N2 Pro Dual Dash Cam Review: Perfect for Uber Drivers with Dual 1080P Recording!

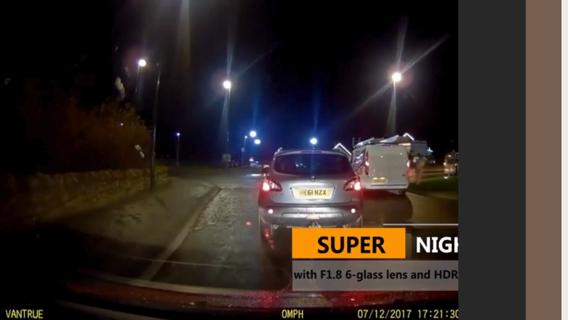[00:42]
which can handle low-light conditions and ensures flawless video footage even when the passenger cabin is dark.